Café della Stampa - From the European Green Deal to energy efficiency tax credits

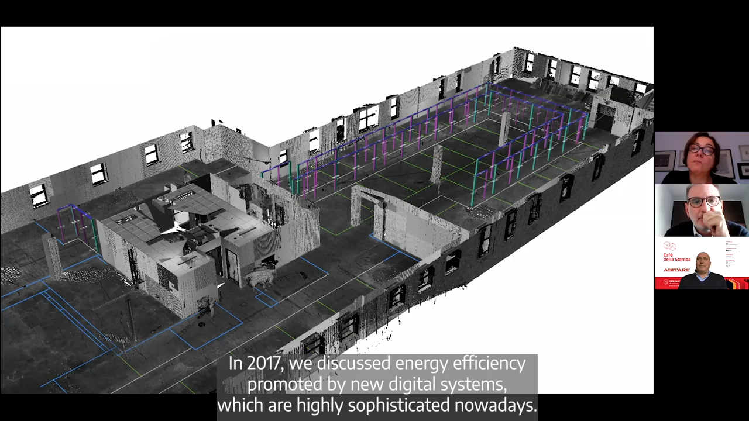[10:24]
C'è la possibilità di fare addirittura con i droni, con i carrelli laser, un rilievo di nuvole per punti, nuvole di punti,
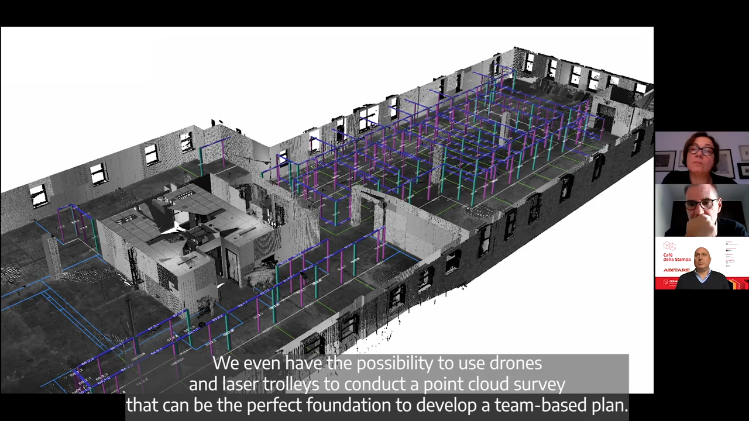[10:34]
che poi possono essere, diciamo, la base perfetta ed accurata su cui sviluppare un progetto in BIM.
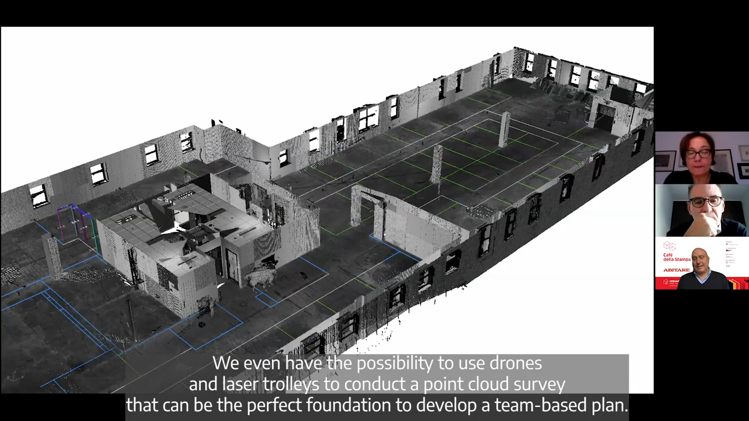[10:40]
Il progetto che poi può portare all'efficientamento di grossi comparti, di edifici,